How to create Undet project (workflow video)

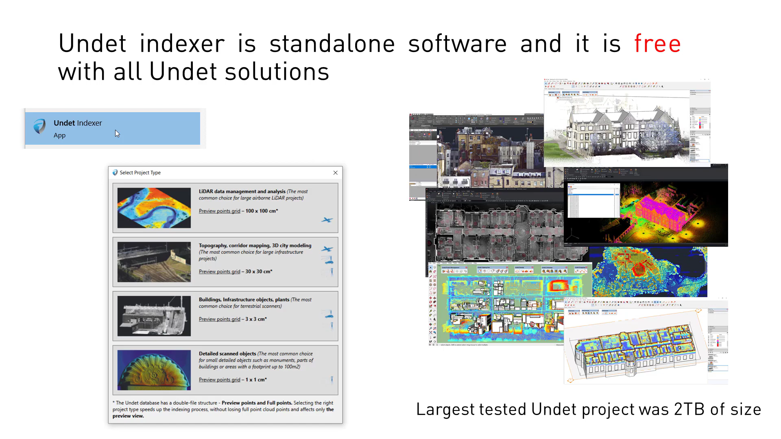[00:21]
tested project was two terabytes of size so no worry regarding your file size
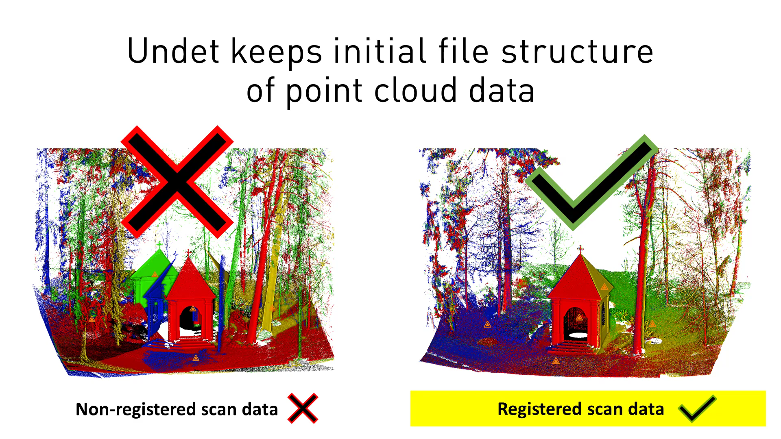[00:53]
undet keeps the initial file structure of point cloud data there will be no option to delete or re-register point cloud points after the undet project is created